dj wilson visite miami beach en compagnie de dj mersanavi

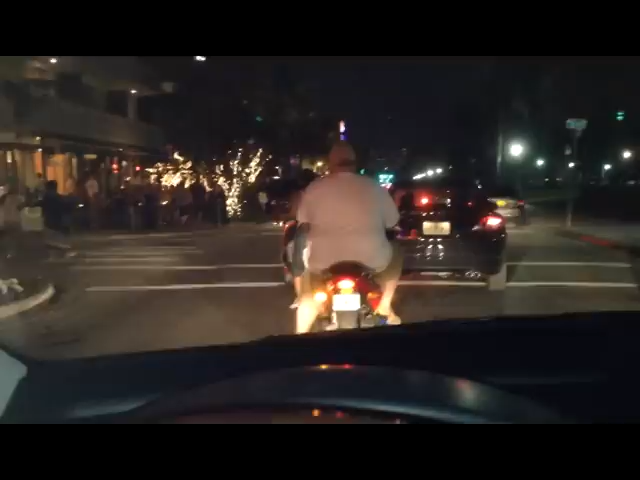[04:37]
Ça enregistre là? Ça enregistre. Ok, et maintenant là, c'est monsieur Wilson.
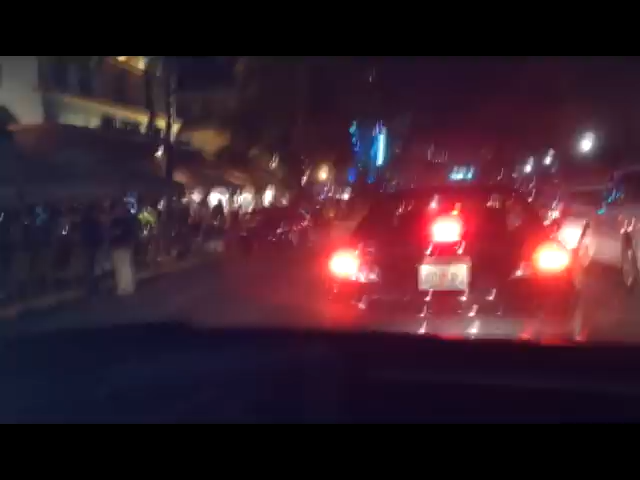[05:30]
On est sur Ocean Drive. Ok. Malheureusement, on ne va pas descendre. Hein? Non.
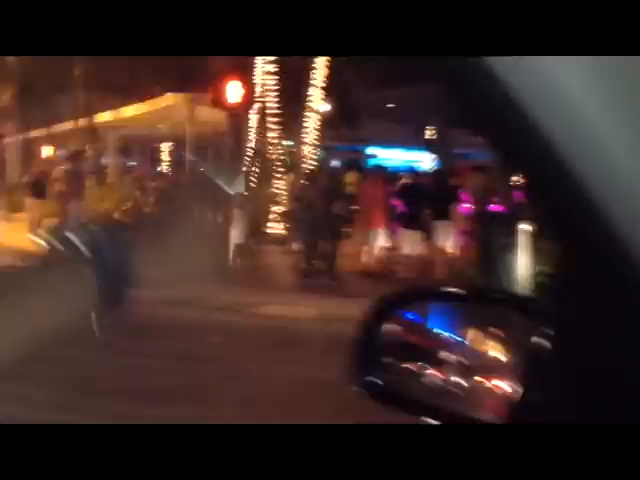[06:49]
Toujours des fêtes ici. Toujours bien, toujours comble. Cleveland.